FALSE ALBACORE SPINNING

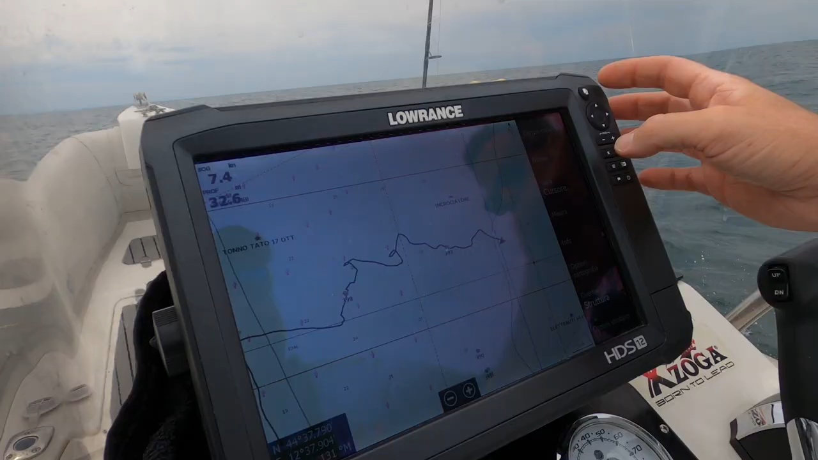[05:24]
E adesso siamo in 31 e non c'è niente. Direi giriamo e ritorniamo. Facciamo il giro largo. No, giro largo e proviamo a tornare a vedere dove sono. Dai, vai.